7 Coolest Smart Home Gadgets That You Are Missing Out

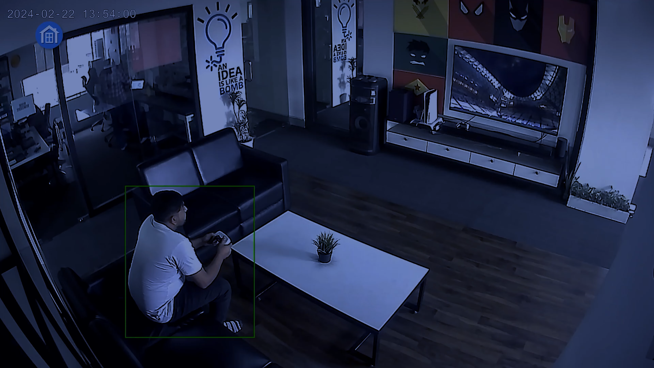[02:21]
Equipped with smart motion detection and enhanced night vision, this camera minimizes false alarms and provides crystal-clear footage in low-light conditions.